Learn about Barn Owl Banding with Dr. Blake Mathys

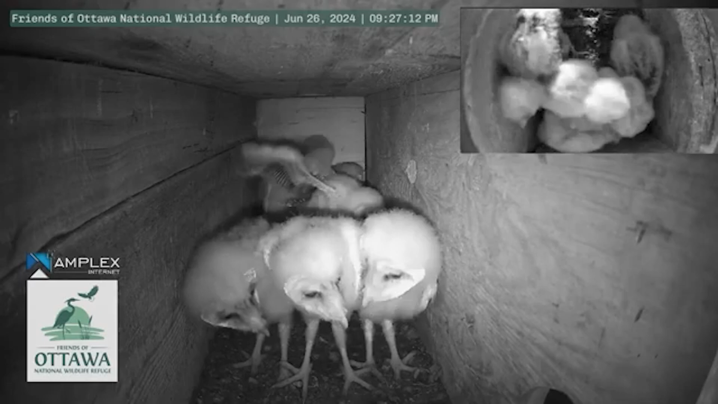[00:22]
shows that the barn owls are certainly doing better in the state. The owls here at Ottawa National Wildlife Refuge successfully nested last year, and this year we're also able to raise a total of eight offspring.
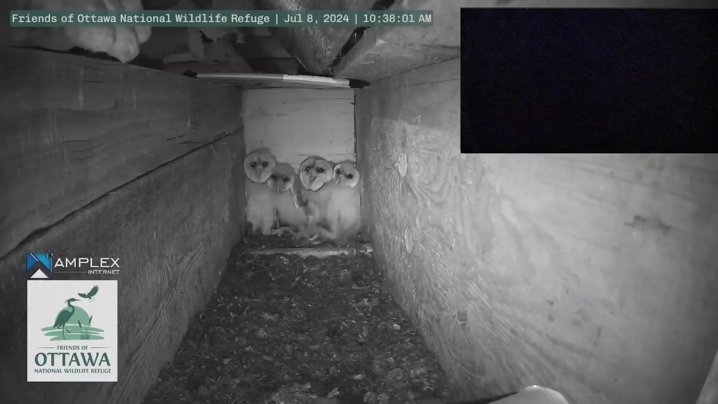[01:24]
So the banding process starts with of course first catching the bird.
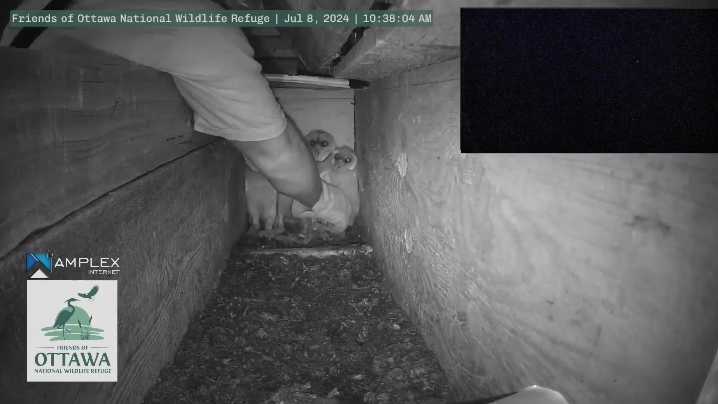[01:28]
In the case of barn owls, this is much easier because they're already in a box.